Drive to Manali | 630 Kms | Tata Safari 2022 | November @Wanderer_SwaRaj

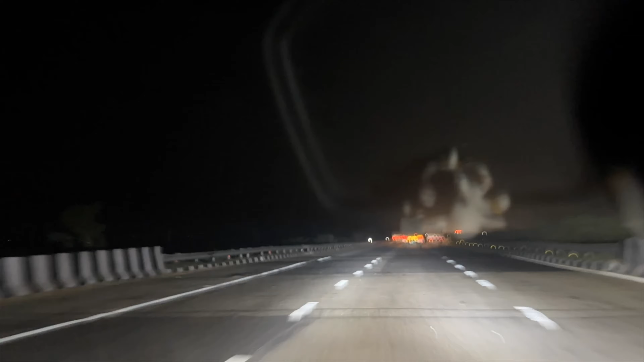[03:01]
सो अब जो हमारा पेरिफेरल है ये 120 की स्पीड इसकी बता रहा है, सो मैंने यहाँ पर अपनी स्पीड 111 पे सेट कर रखी है। बहुत ज़्यादा जल्दी जाके भी क्या ही करना है, तो आराम से हम लोग ने क्रूज सेट कर लिया है और उसी से हम लोग जा रहे हैं।